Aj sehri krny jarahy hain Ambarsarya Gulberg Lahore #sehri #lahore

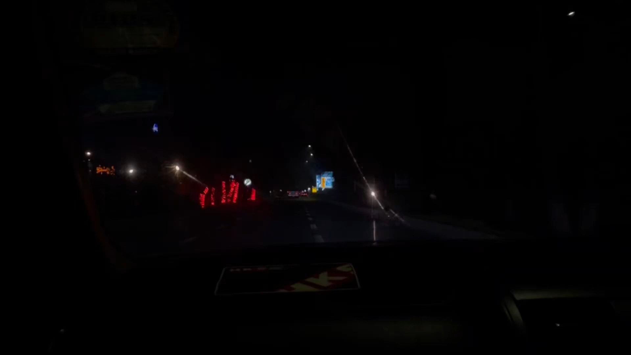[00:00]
ہلو ہلو ہلو ہلو آپ یہ سوچے ہوں گے کہ میں اتنی رات کو کہاں جا رہی ہوں تو بھائی رات نہیں ہے سہری کا ٹائم ہونے والا ہے اور یہ سڑکیں اوہ مائے گاڈ لہور کی سڑکیں رات کے وقت کوئی انسان
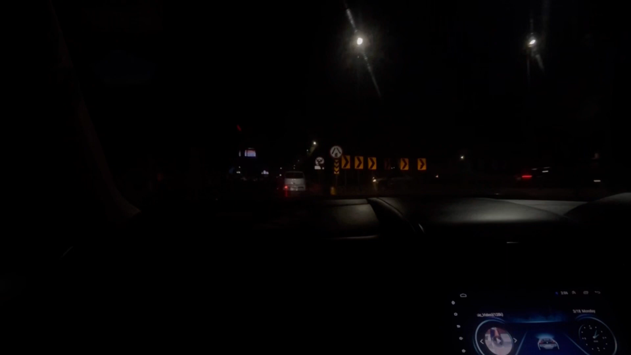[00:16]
نہیں بھونک سکتا دنیا میں کہیں چلے جاؤں لیکن جو فیل اس وقت یہاں پہ آ
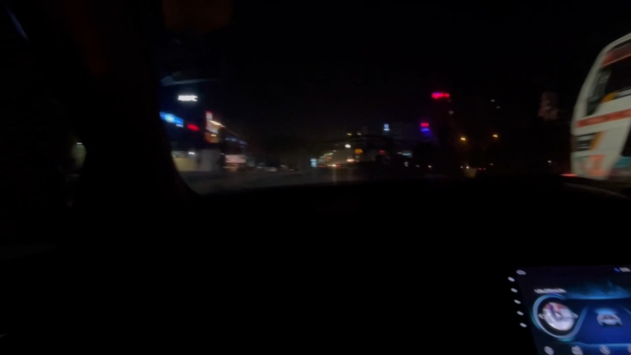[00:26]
لہور کی میں کہتی ہوں گے آپ کو کہیں چلے جاؤ کنیٹا چلے
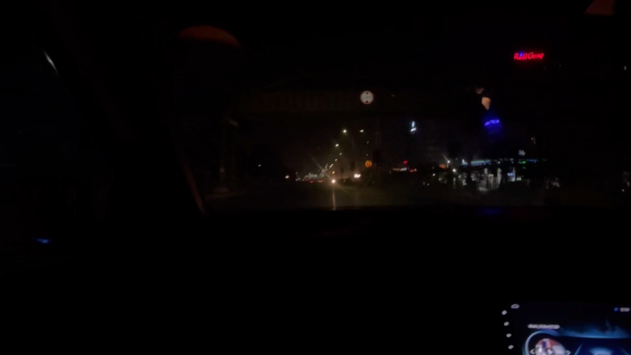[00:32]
جاؤ امریکہ چلے جاؤ لندن چلے جاؤ کہیں نہیں ملے گی تو خیر اس وقت میں جا رہی ہوں تھنڈی تھنڈی ہوا چل رہی ہے باہر شیشہ کھولنے کا اپنی مزہ ہے تو میں جا رہی تھی سہری کرنے اب یہ سہری کام کرنے چا رہی ہوں گل پوک جا رہی ہوں اور سڑکیں کتنی زبردست لگ رہی ہیں کوئی ٹرافک نہیں ہے اور
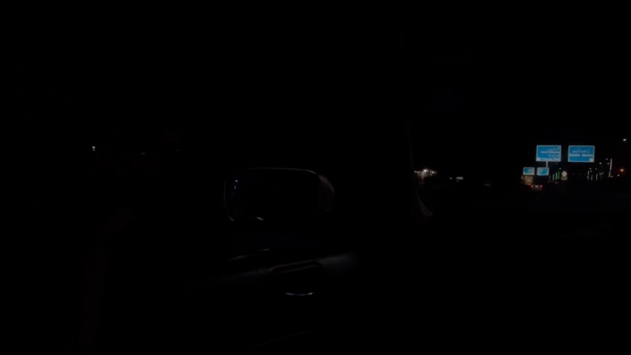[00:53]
مجھے جو ہے نا وہ اس ٹائم ڈرائف کرنے کا جو مزہ ہے نا تو چلتے ہیں گل برگ کی طرف اور گل برگ جانے سے پہلے ہم اپنی ایک بڑی ہی
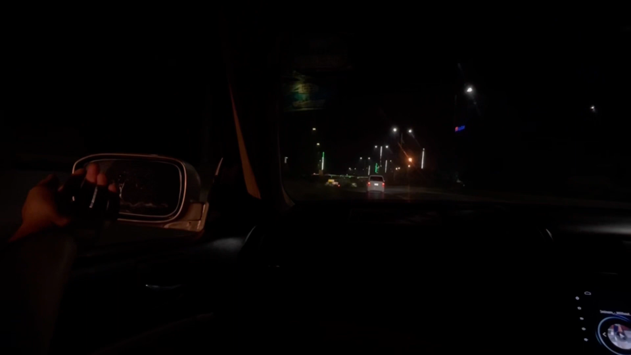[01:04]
مشہور گوالی سن رہے تھے جو کہ آپ دا پروین کی ہے سبحان اللہ کیا بات ہے کیا بات ہے کیا فیل آئی ہے اور ساتھ چل رہی ہے تھنڈی
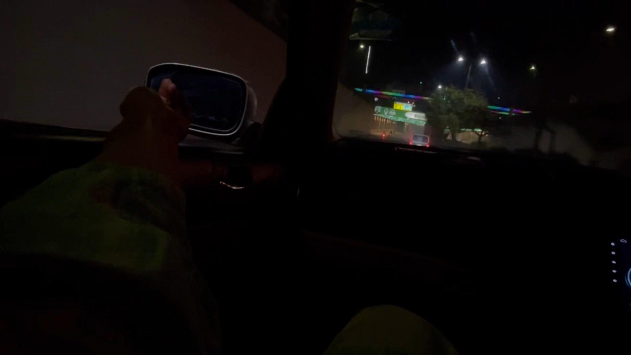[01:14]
ہوا تو اس فیل کو چھوڑتے ہیں اور آگے سوڑتے ہیں یہ انڈر پاس جیسے کہ آپ
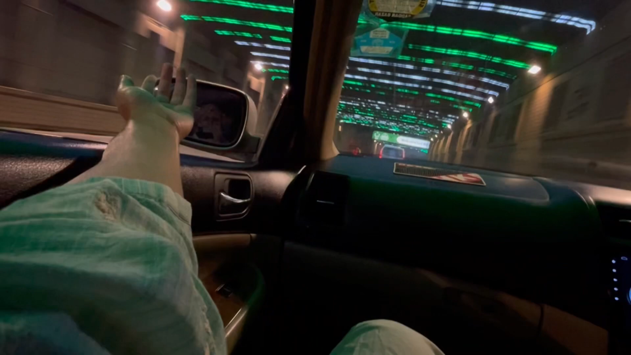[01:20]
کو نظر آ رہا ہے جو نیا بنایا بھی اور رائٹ سائیڈ پہ دیفنس کی طرف مر جاتا ہے سیدھا چلے جاؤ تو گل برگ کی طرف چلا جاتا ہے یار ہم گل برگ جانے کے
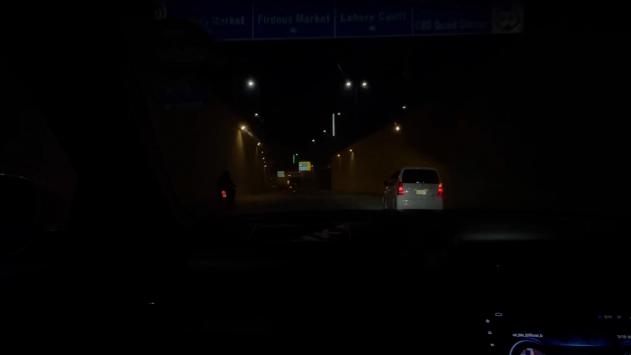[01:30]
بارے میں اس فیل سے سوچ رہے تھے بکوز یہاں پہ سب فرنڈز پہلے کھانا کھا چکے تھے اب یہ امبر
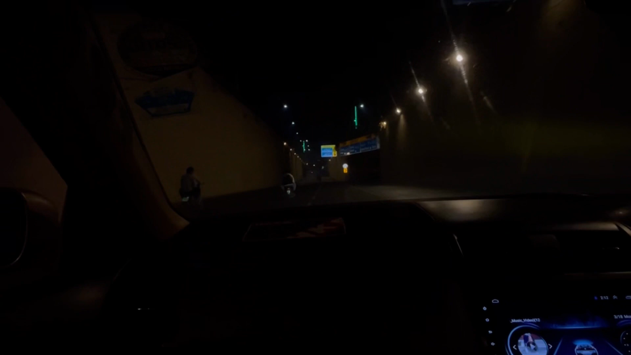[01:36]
سریعہ کے بارے میں میں آپ کو ویڈیو میں بھی بتاؤں گی لیکن یہاں پہ جانے سے پہلے لہور
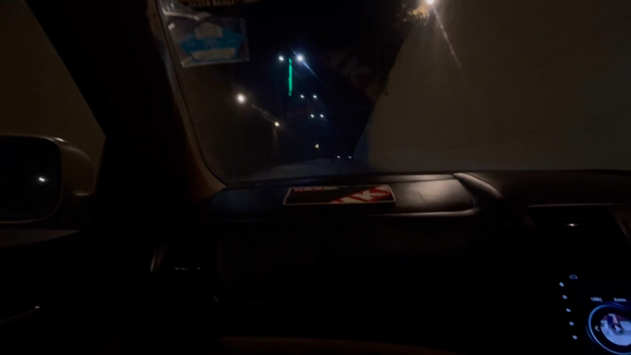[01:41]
کی سڑکوں کو دیکھنے زرہ اپنی آنکھیں تو تھنڈی کر لیں سب لوگ لہور اور گل برگ پہنچ چکے ہیں
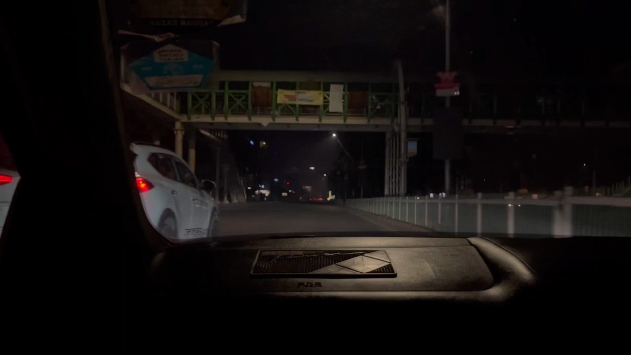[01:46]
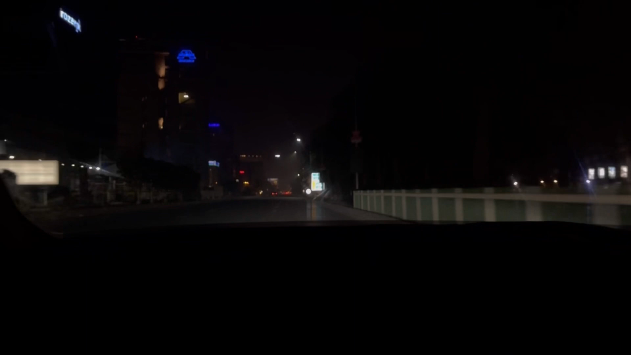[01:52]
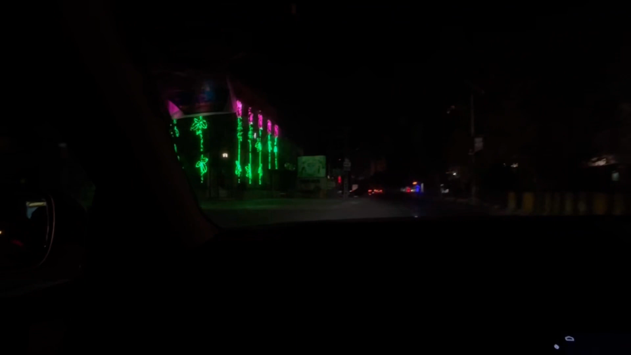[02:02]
چلیں جی تو یہاں سے ہم ٹرن لے لیں گے لیفٹ کی طرف اور بلکل آرکیڈین کے ساتھ یہ ہمیں نظر آرہا ہے ہائی لائٹر امبر سریعہ so let's get started یہاں